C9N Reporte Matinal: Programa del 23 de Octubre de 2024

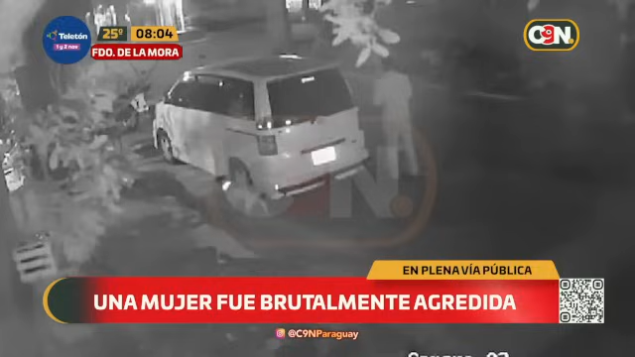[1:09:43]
Fue brutalmente agredida en vía pública en la ciudad de Fernando de la Mora. Aparece un funcionario de la DINATRAM como el responsable de las agresiones. ¡Qué cobarde tenés que ser para pegarle hacia una mujer! Mira, mira, Kiara, indignate, porque realmente esta es la violencia machista que duele, ¿sí?